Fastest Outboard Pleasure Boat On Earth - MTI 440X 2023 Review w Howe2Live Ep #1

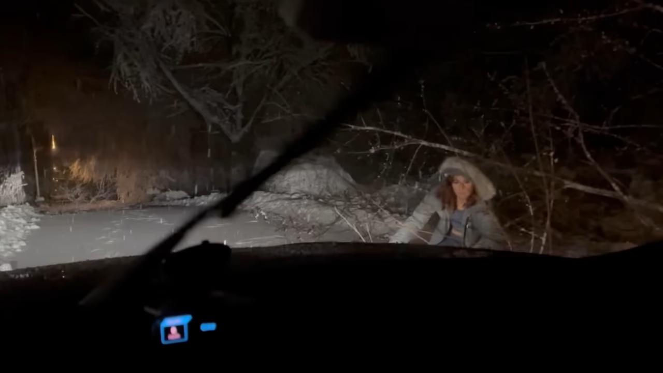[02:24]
Hey honey, thanks for moving that big branch out of the way. Can you check the tire pressure while you're out there? And let's get going and stop procrastinating. We have a plane to catch.
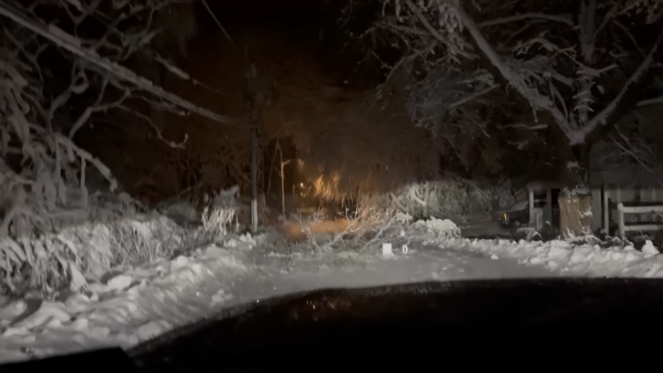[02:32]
How's the trip going so far honey? Oh, 8++. 8++. 8++.
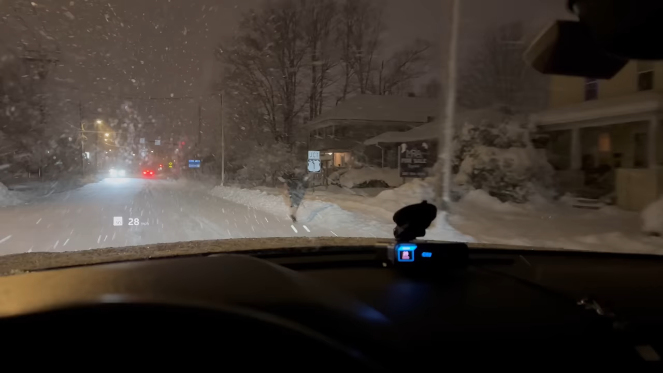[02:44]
Only in Maine do you pass a jogger in the middle of a blizzard at 5am in the morning. And things are totally normal.
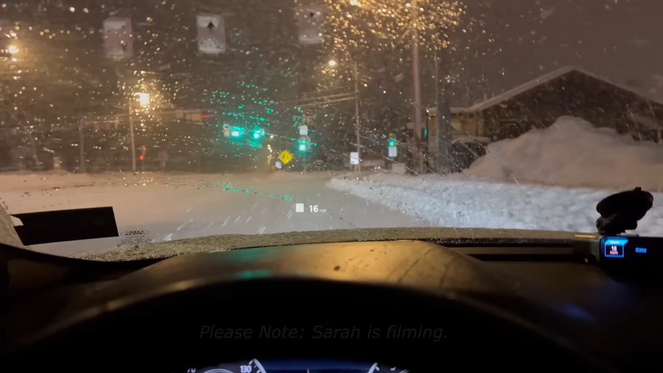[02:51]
I'm not going to make this stop. I'm not going to make this stop. I'm not going to make this stop. Nope. Skidding. Skidding. Alright then.